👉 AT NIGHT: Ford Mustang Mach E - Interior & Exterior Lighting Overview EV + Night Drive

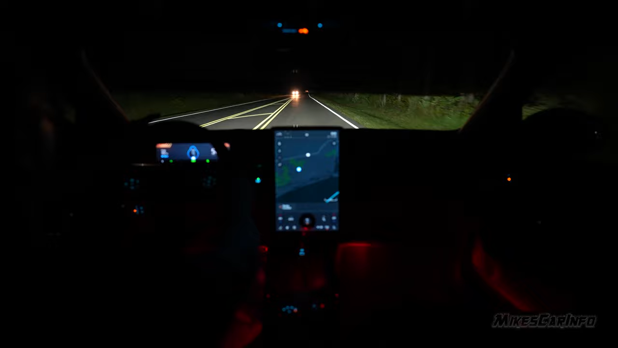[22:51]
And then that little notch is right where that oncoming car is, to try to help out with, you know, as you see, when we go over bumps, that line goes up and down. So, you know, potentially if you're hitting bumps or you're not on level ground, that line can go up above and blind the person, at least temporarily.
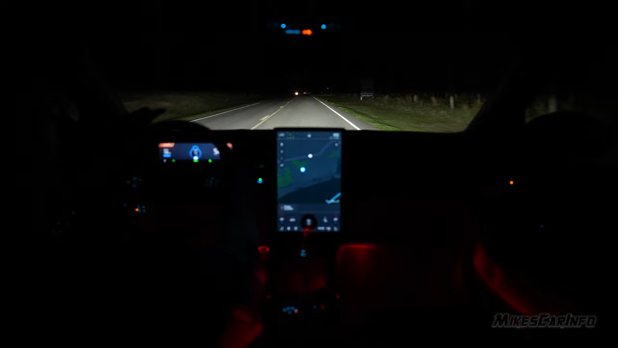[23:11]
So that little notch there in the oncoming traffic line just kind of helps give a little bit of a lower positions, so that way it's less likely that it's going to be blind the oncoming traffic. Now if somebody's right in front of you in your lane, and now it might still, you know, shine the back of their head a little bit, but that's only if you're not on level ground. Like on level ground like this, other than the bumps, it should be fine.